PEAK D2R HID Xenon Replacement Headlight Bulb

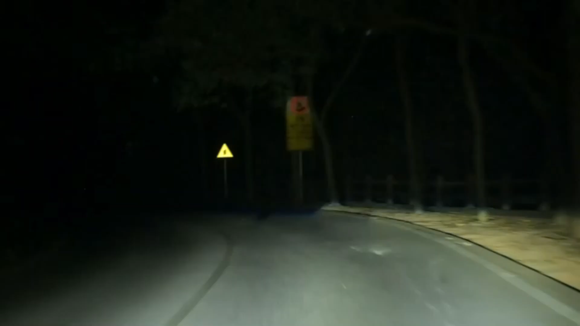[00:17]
providing excellent visibility on the road.
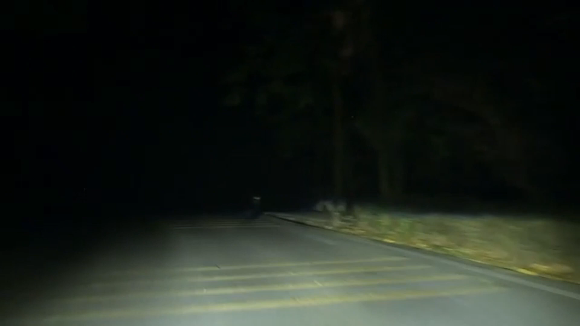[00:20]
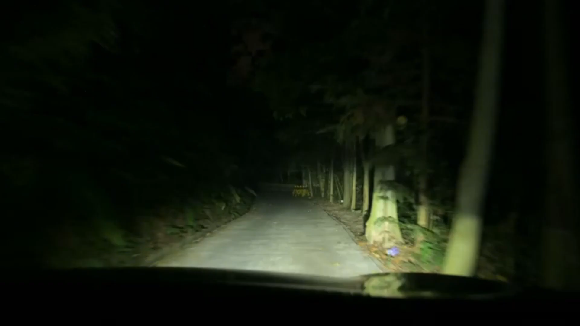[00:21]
With a voltage of 85 volts, this replacement headlight bulb is specifically designed for the front auto part position.